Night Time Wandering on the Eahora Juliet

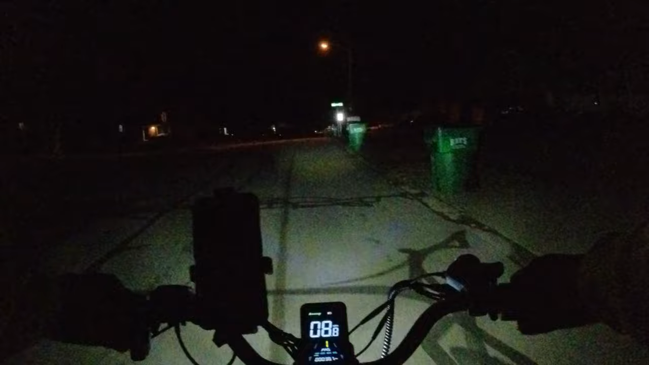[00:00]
I decided to take the bike for a ride. I've never been out on at night with it, so I wanted to see how it does. Headlights are obviously pretty bright. Currently it's on brights, and that's the low beam. There's brights.
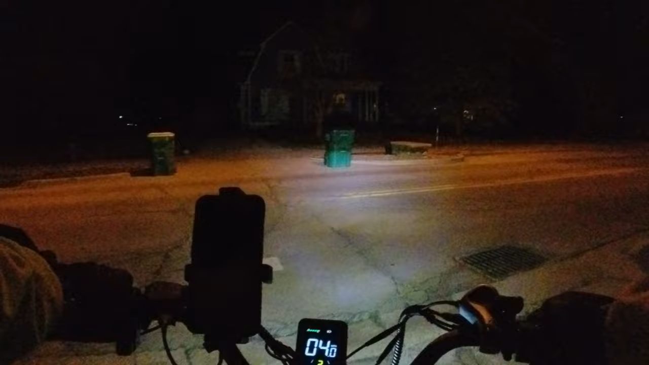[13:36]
Very dead tonight. 11 p.m. on a Monday. I guess it should be expected.